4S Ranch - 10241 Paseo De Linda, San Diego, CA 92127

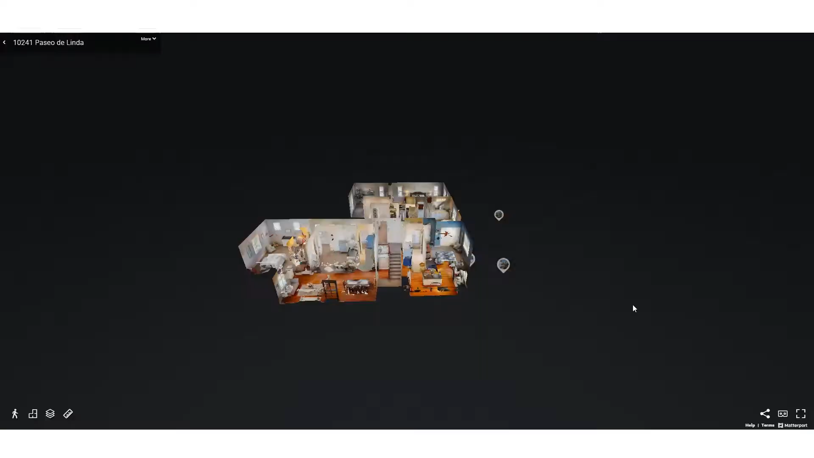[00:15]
as well as tour the home with a 3D tour,
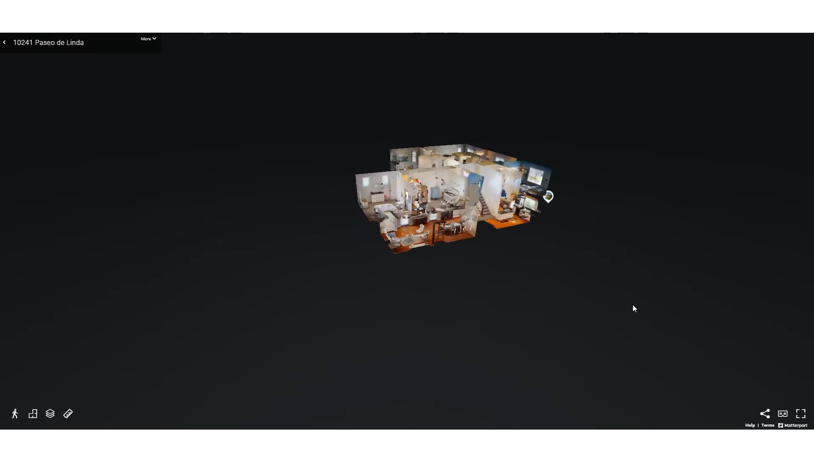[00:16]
allowing you to walk through the home and see it in great detail,